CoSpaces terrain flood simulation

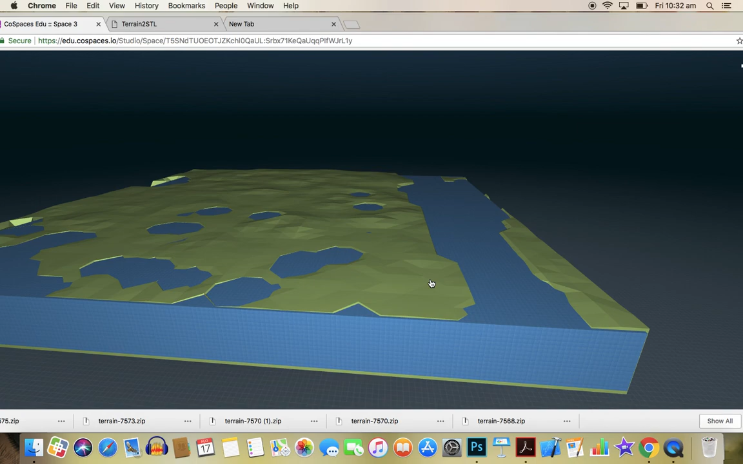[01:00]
And it's a fantastic way of looking at how that flood, you can see there, it's starting to go pretty quickly. And you can see the areas around Twin Waters that may be the least likely to flood will be inundated with water at the end.
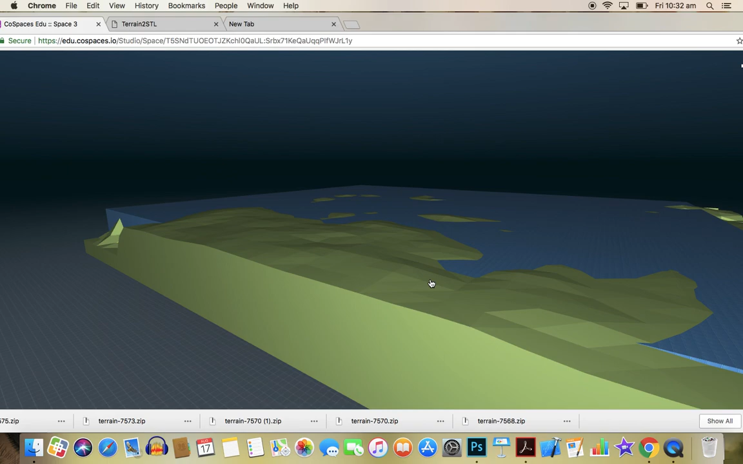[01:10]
Just a fantastic way of looking at real